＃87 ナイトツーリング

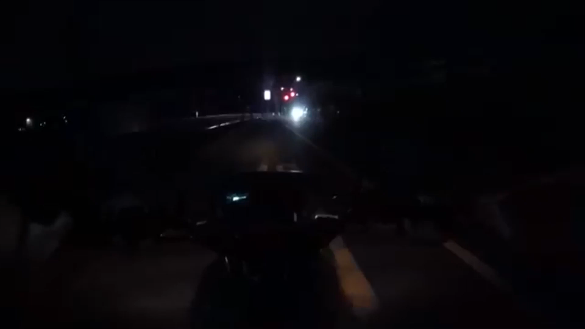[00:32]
しかしながら、地元の道は、街灯少ないし、何しろ、CRM50 は、バッテリーレスなので、ヘッドライトが暗いですね。